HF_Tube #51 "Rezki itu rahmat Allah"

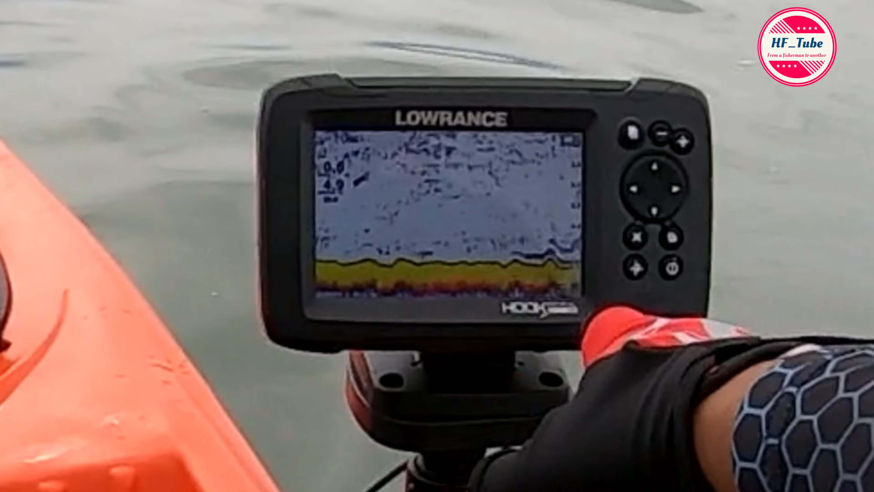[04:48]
Kalau kita nampak yang biru-biru ni atas ni ada batu lah tu. Yang kuning-kuning kat bawah ni adalah sand ataupun pasir lah.
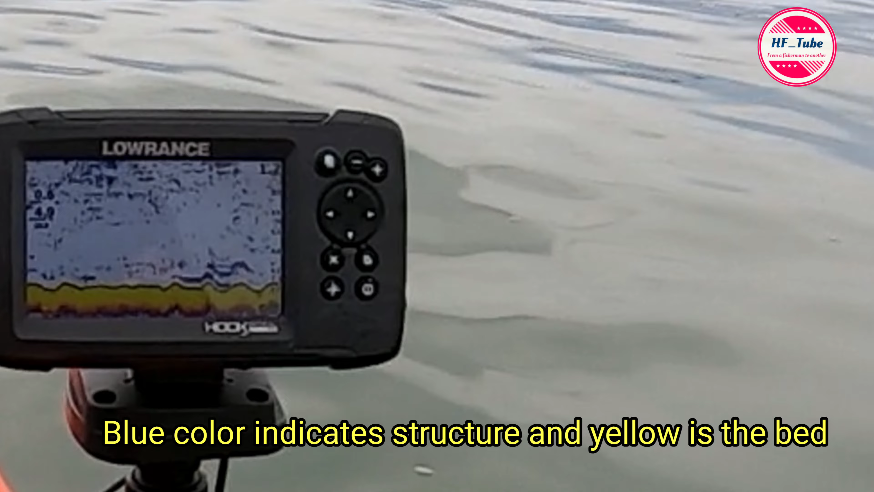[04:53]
Kita tengok lah. Yang ni
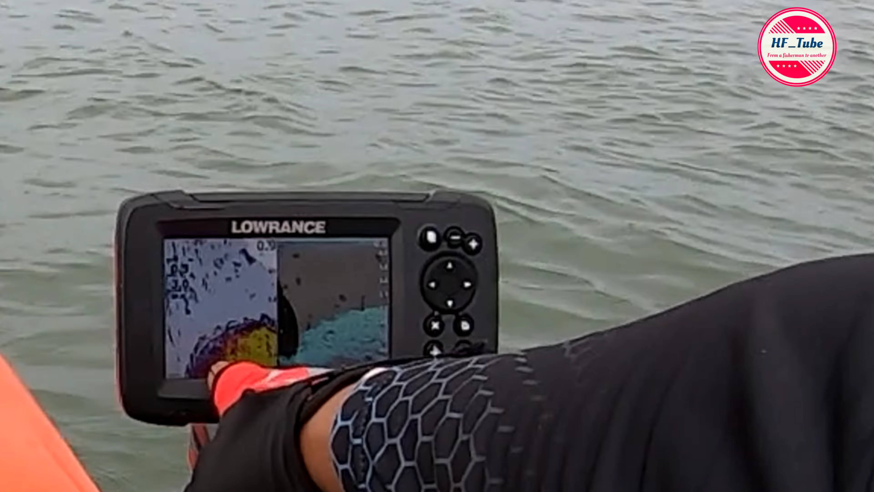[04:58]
adalah batu-batu ni.
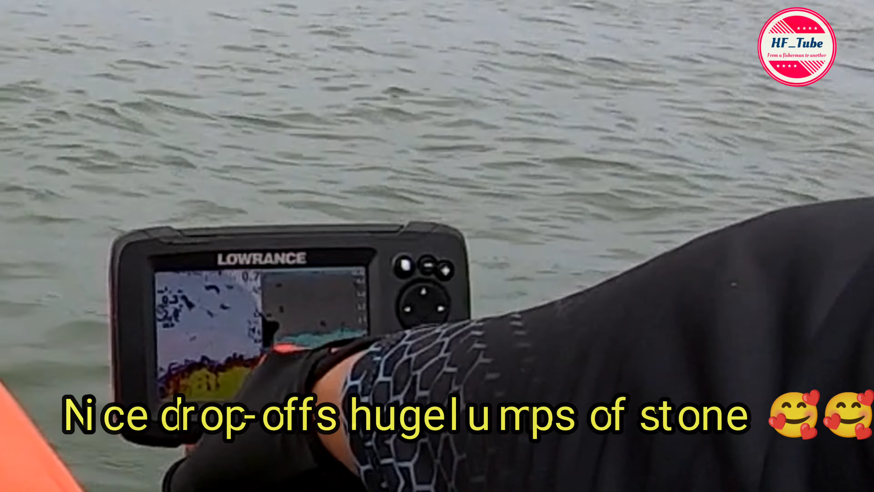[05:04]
Dah kita dalam 2 meter macam tu. Jadi try drop.